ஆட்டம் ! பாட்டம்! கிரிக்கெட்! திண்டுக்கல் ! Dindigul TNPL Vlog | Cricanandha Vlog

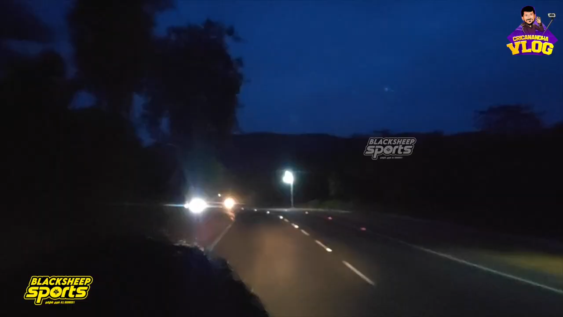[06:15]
போகிறோம் இருக்கோம். ஆனால் நான் முன்னாடி வந்ததுக்கும் இப்போ வந்ததுக்கோ டோட்டலாக இங்கே திண்டுக்கல் தான் இருக்கு தெரிகிறதா ஒளி தெரியுது.